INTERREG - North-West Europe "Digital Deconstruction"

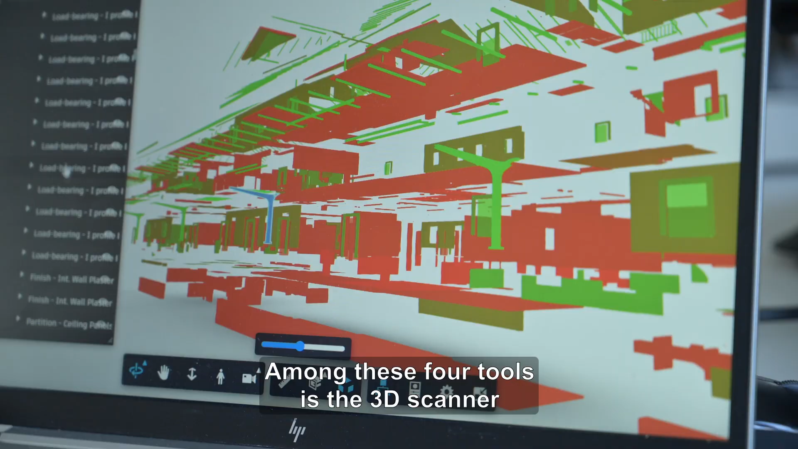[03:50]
Parmi ces quatre outils, on a en premier lieu le scanner 3D, qui nous permet d'avoir une maquette BIM du bâtiment, avec les dimensions et les distinctions entre les différents éléments, portes, fenêtres, etc.
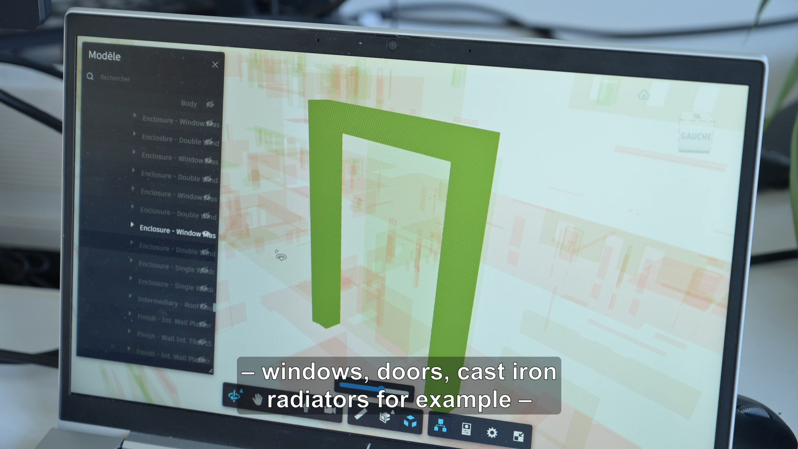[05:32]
les portes, les radiateurs en fonte par exemple, de visualiser en trois dimensions les matériaux et les situer dans leur contexte.
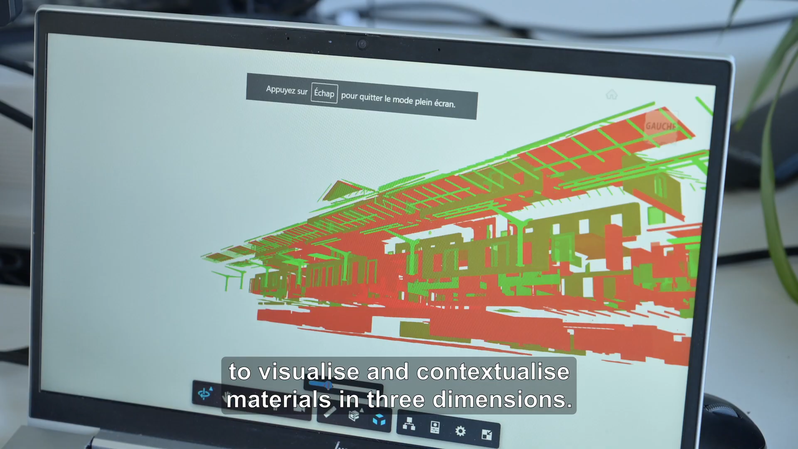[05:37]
Ce qui permet de créer un peu plus de désirabilité, de confiance pour les matériaux.